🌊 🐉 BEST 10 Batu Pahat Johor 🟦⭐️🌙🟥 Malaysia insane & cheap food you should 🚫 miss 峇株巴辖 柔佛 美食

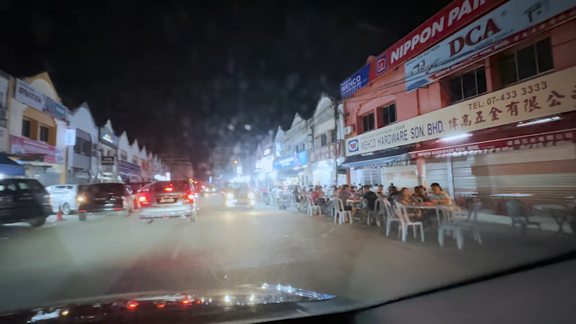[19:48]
This is Taman Maju in Batu Pahat. And this street is really buzzing and really the center ground for great hawker food.